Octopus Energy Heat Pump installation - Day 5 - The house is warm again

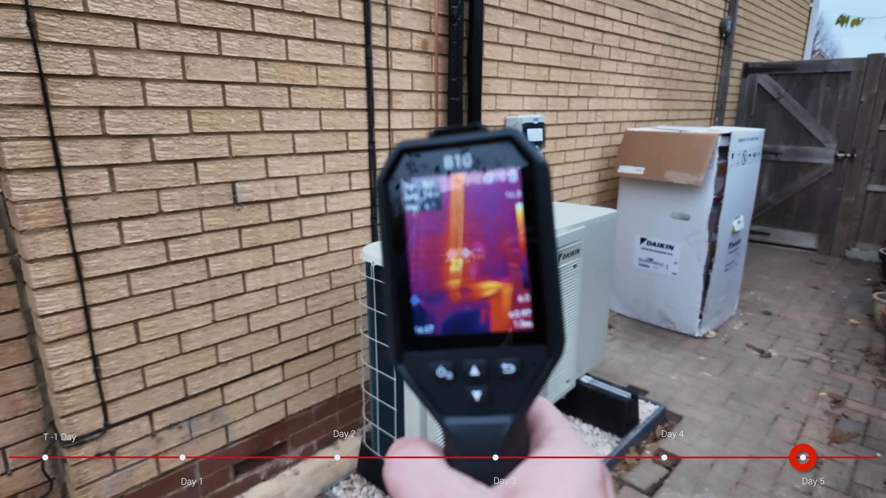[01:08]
I'm going to bring that up in front of the camera there so you can see.
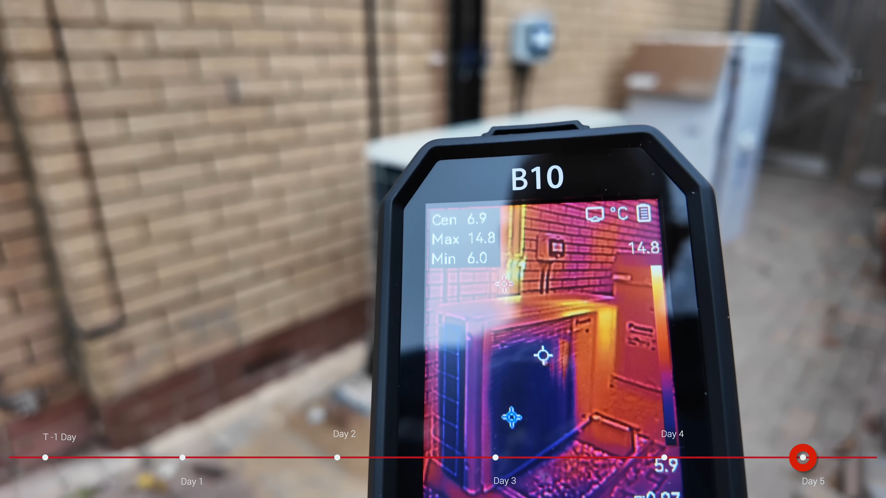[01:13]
On screen: spot 6.9°C, max 14.8°C, min 6.0°C
Now if I pan down look at the dark blue right in front of that that unit there.
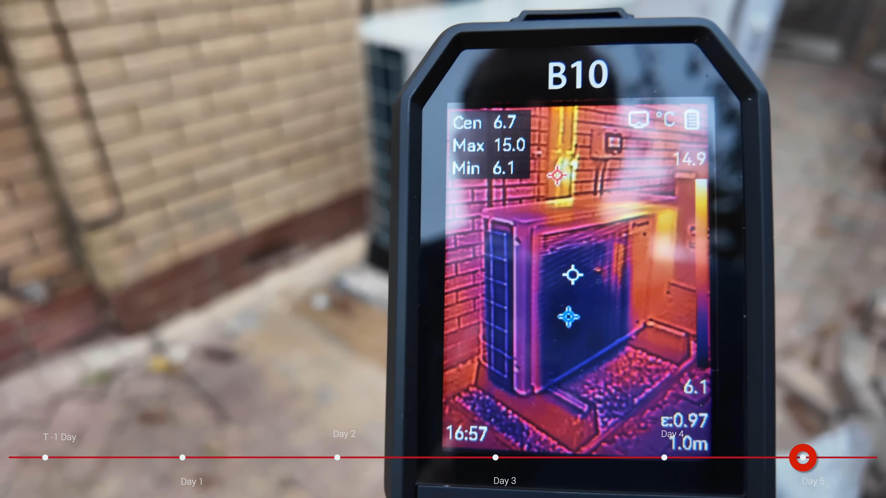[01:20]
On screen: max 15.0°C, min 6.1°C, scale top 14.9°C, scale bottom 6.1°C
So that's showing that the temperature at the center of the camera is about six and a half degrees.
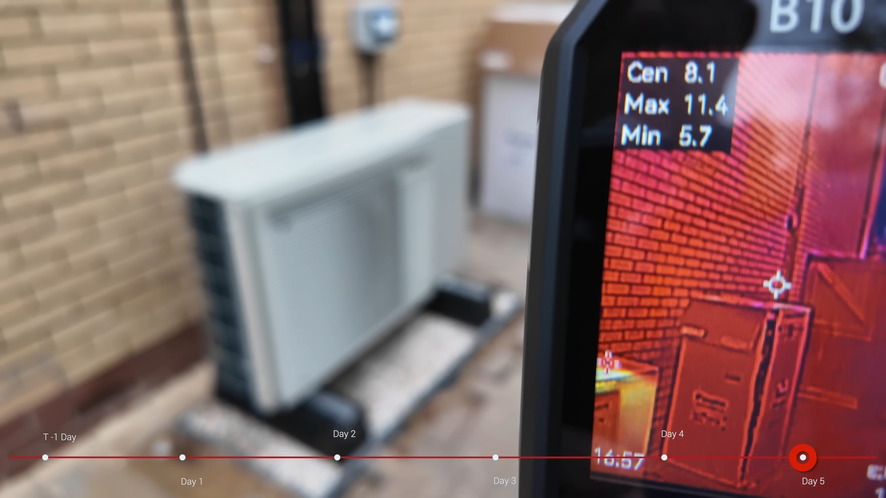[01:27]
Now if I just pan up into the warm there you'll see it immediately jumps up to about eight degrees. So the air coming out the front of that heat pump is at least two degrees colder than ambient temperature.
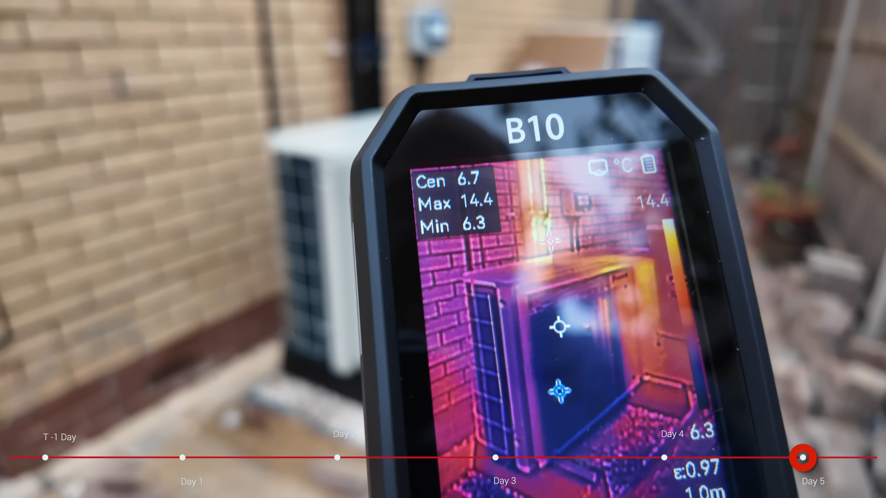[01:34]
On screen: spot 6.7°C, max 14.4°C, min 6.3°C
That just shows it's working. Now again if I pull up with a heat pump you can see that those are the insulated pipes.
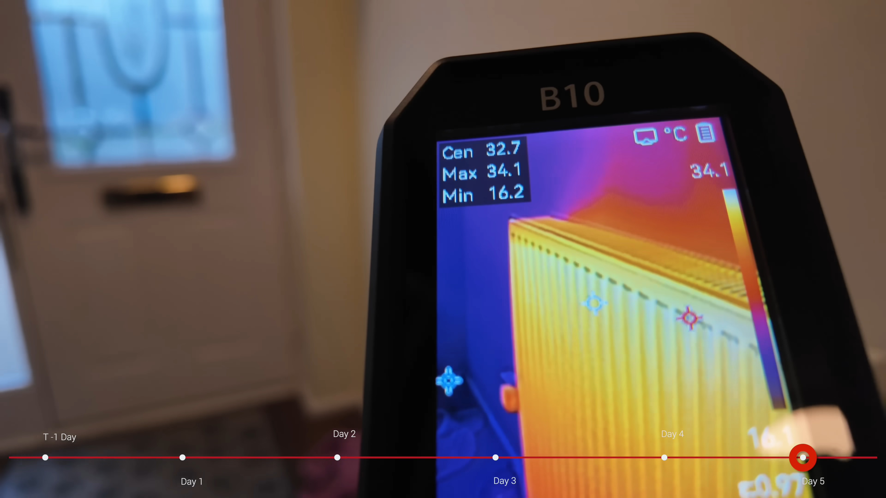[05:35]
On screen: spot 32.7°C, max 34.1°C, min 16.2°C
So there's my radiator and as you can see there the center of that shot is roughly 32 degrees and
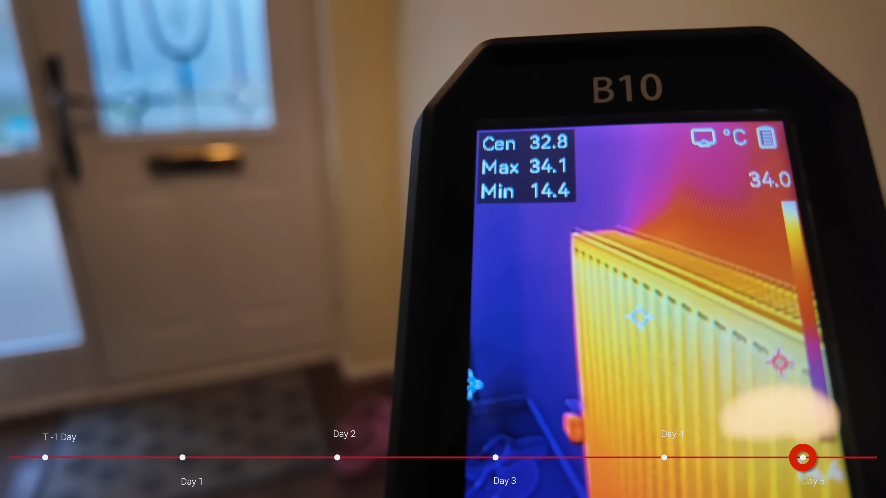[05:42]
On screen: max 34.1°C, min 14.4°C, scale top 34.0°C
given we've got our flow temperature set at 33 degrees that's pretty good.
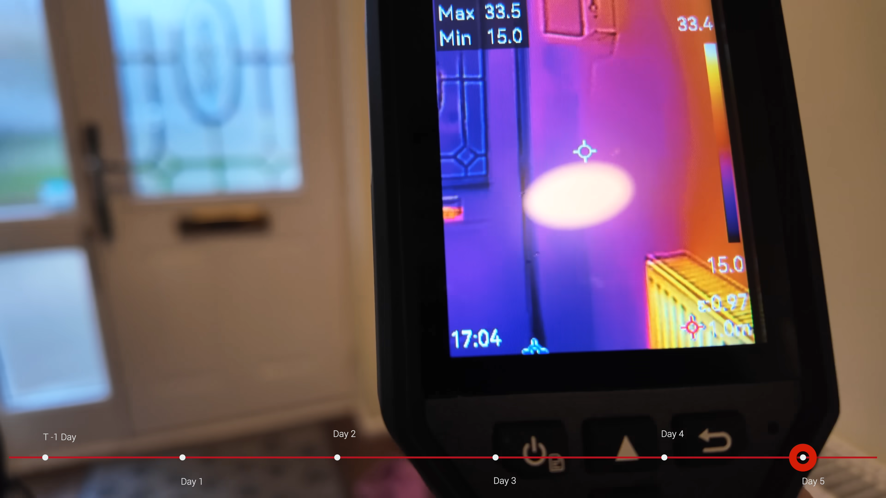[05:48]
So as you can see there the thermal mass of the building is starting to heat up so the walls behind there we're all starting to heat up but
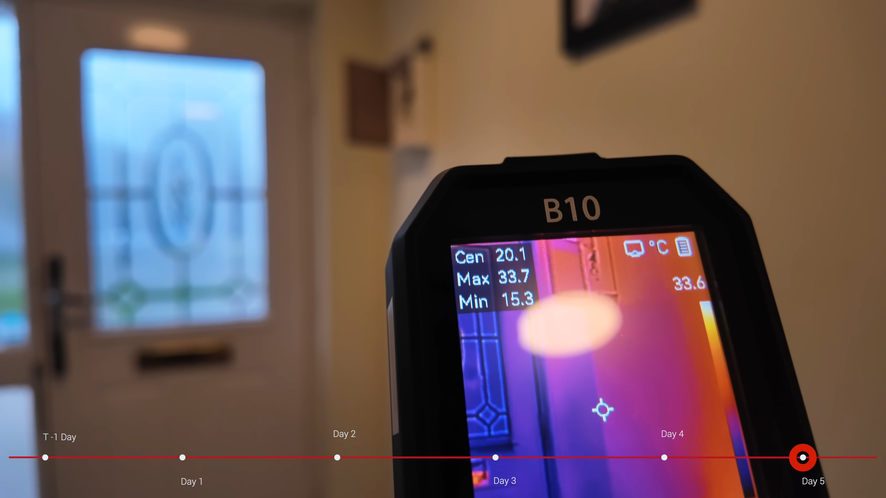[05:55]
On screen: max 33.7°C, min 15.3°C
we've still got a little way to go till the house is fully running at the temperature that we want.